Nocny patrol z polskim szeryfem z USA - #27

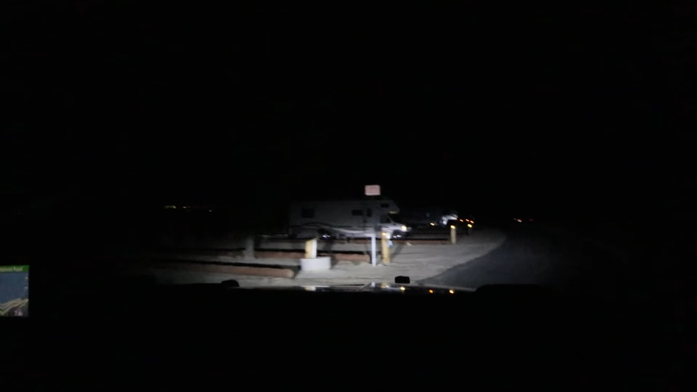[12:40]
Ale tu jest fajne jezioro, którego nie widać, bo jest noc oczywiście, ale widzisz to światło nad tak, brzegiem. No. Tam jest dość duży taki campground, gdzie ludzie sobie robią imprezy, więc zwykle, jeżeli mamy czas, tutaj się przyjeżdżamy przejechać, pokazać, że jesteśmy radiowozem, żeby wiedzieli, że jednak policja ich obserwuje, że no, żeby nie było rozruch, żeby był porządek.
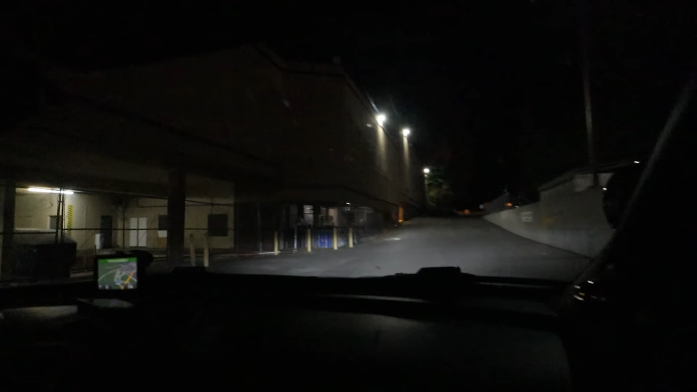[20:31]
Dostaliśmy zgłoszenie tutaj pod jeden z hoteli. Ochrona kogoś zatrzymała i go aresztowali, więc idziemy obczaić, co się dzieje.
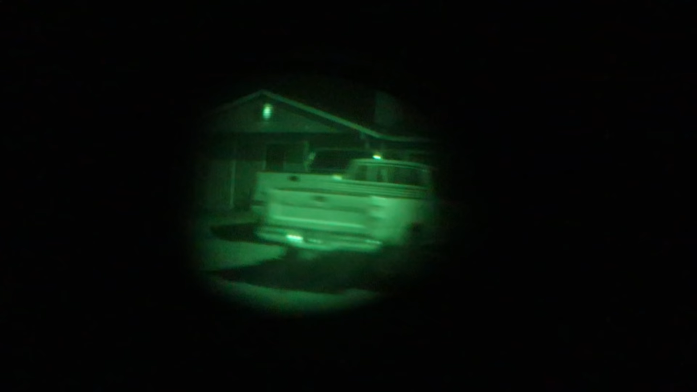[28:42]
Zobaczcie, tak widać przez noktowizor, a tak widać w rzeczywistości.